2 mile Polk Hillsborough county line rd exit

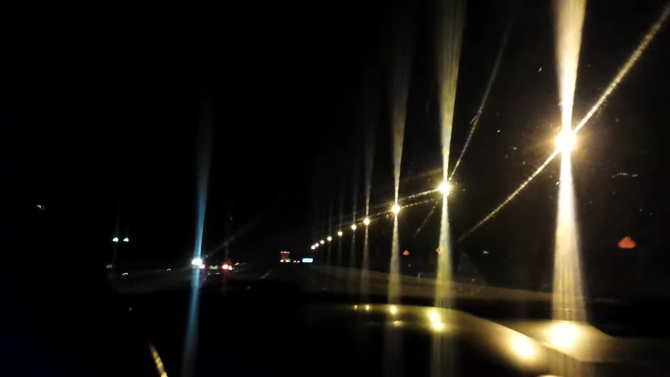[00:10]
miles. Exit right to exit 25, County Line Road. That sign, it says 2 miles for County Line Road.